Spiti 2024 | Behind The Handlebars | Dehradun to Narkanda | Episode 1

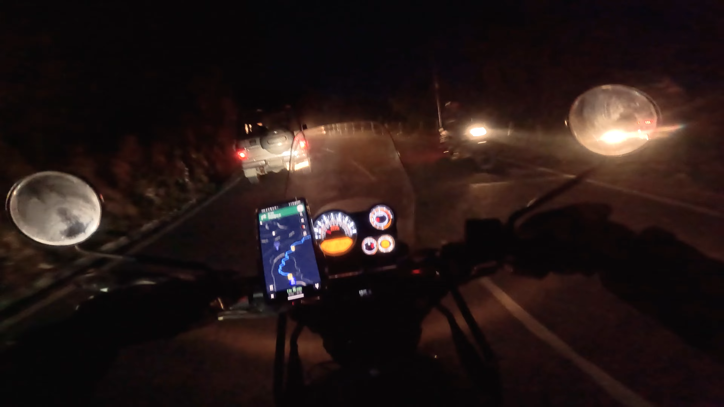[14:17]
GT 650 एंड एक है हिमालयन 450।
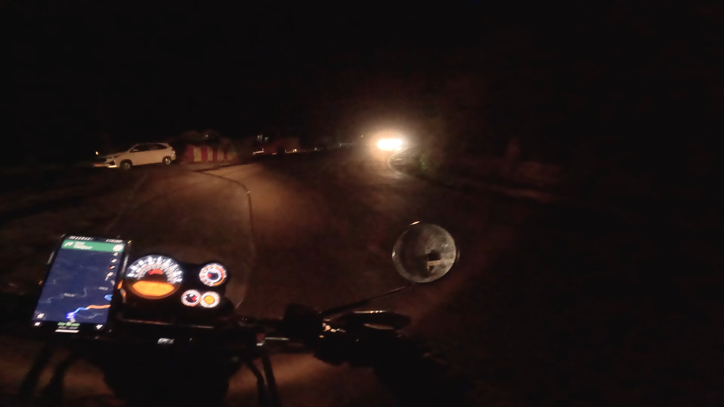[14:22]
अंधेरा काफ़ी हो गया है, नारकंडा वाले रूट पे हम लोग हैं और अभी गूगल मैप्स के हिसाब से 1 घंटा 10 मिनट लगेंगे हमें पहुंचने में।